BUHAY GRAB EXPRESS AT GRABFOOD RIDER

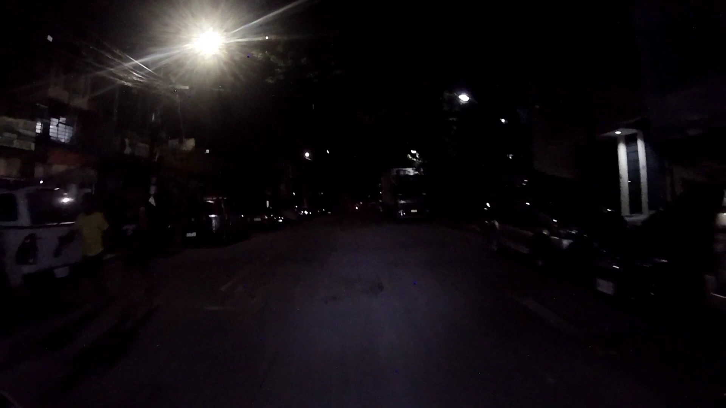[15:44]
Siyatin natin siya ng bandang Caloocan. Sana malapit lang yung Caloocan. Mukhang Caloocan ano to ah.
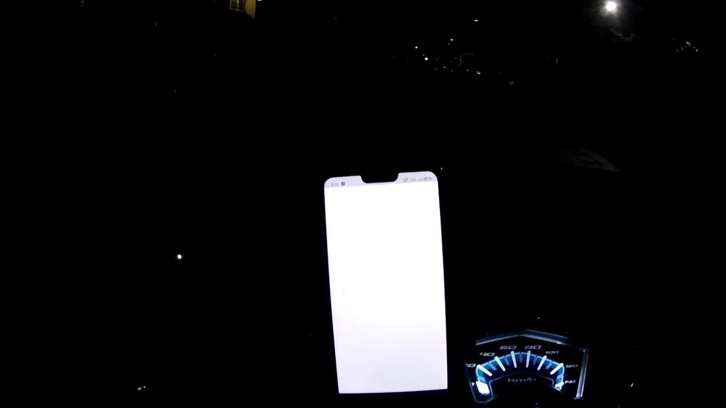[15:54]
Check natin yun, saan Caloocan to.
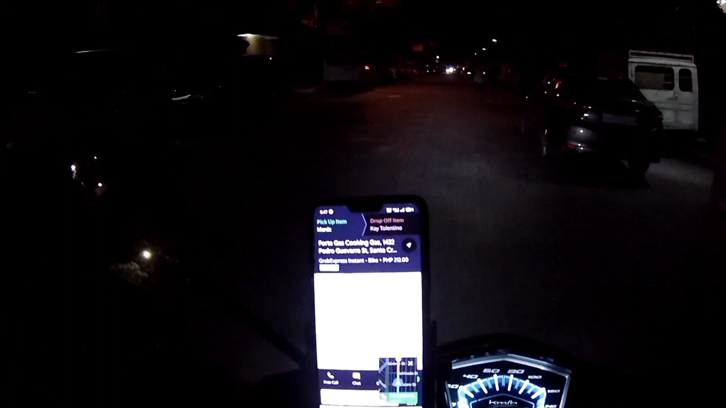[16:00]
Naku, Caloocan ano. Papunta ng
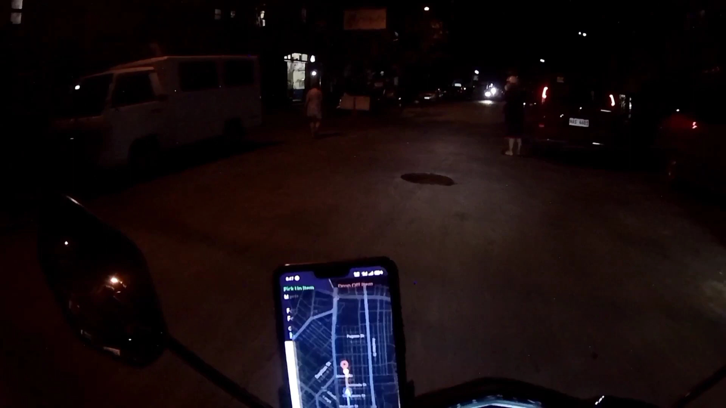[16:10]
Caloocan, papuntang Fairview mga kaibigan. Pero okay lang diba?
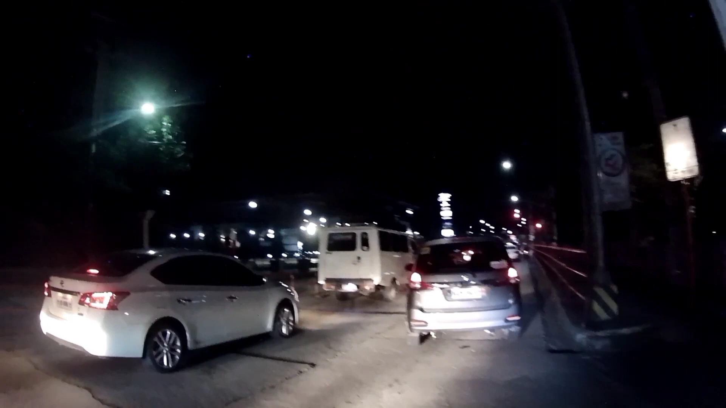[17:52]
Alright, welcome to Valenzuela. Dito tayo guys sa Valenzuela.
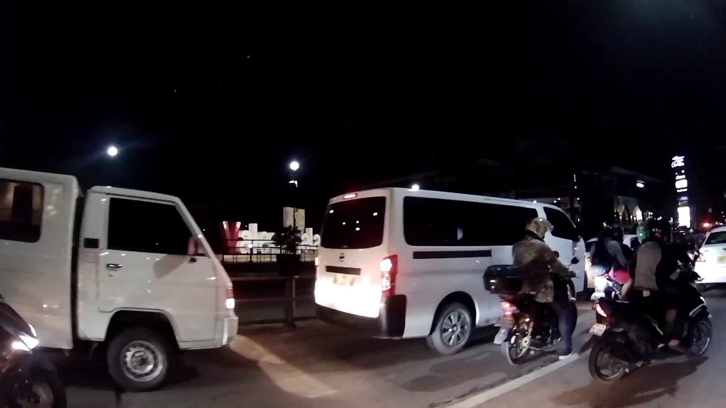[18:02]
Valenzuela People's Park. Ayan, okay guys, nakikita nyo. Welcome to Valenzuela People's Park. Sorry boss.
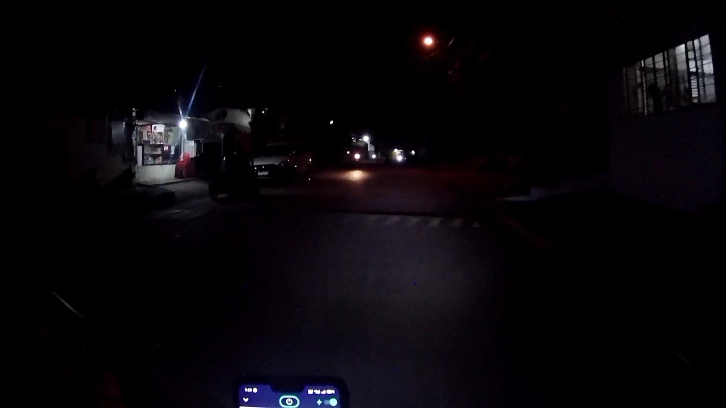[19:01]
Oh, guys, nabigay na natin yung items natin sa ating receiver. At nakatulong tayo doon sa na-aksidente kanina guys. At sa mga kaibigan natin dyan, Diyos ko po, mag-ingat-ingat kayo dyan. Mga nagmumotor, always, laging tingin sa mga kaliwat kanan. Yeah?
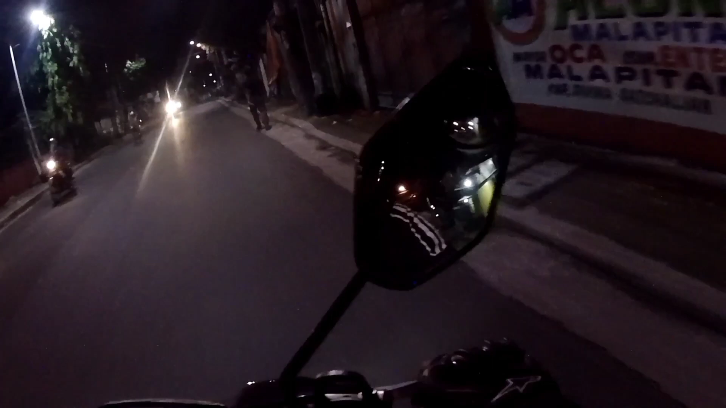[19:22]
Tingin sa side mirror, yan, tingin-tingin kayo dyan. At ang importante, huwag kayo magdadrive ng lasing, promise. Kagaya yung kanina mga kaibigan,
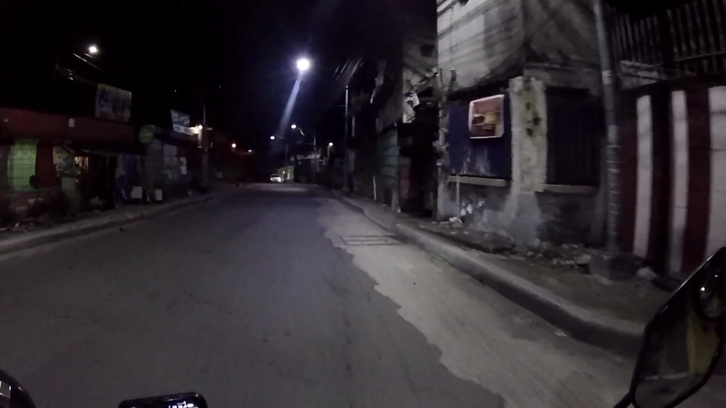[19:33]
tinanong ko siya, "Kuya, nakainom ka, no?" Sabi niya, "Oo, nakainom po ako." Patay. Di ba? Tapos yung isa naman, yung naka Mio Sporty ba yun?
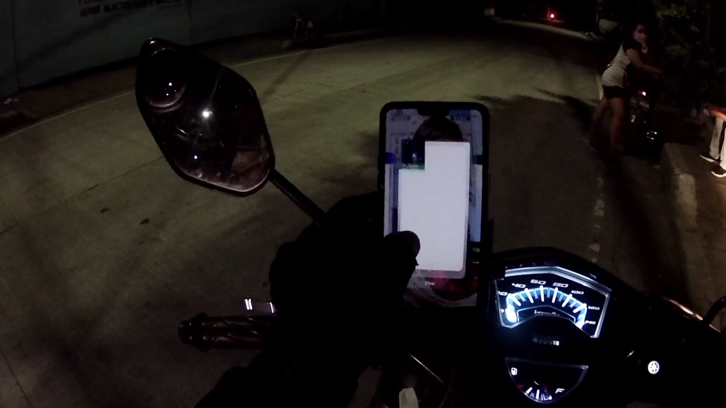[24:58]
Yeah. Right guys, nabigay na natin ang ating booking sa receiver.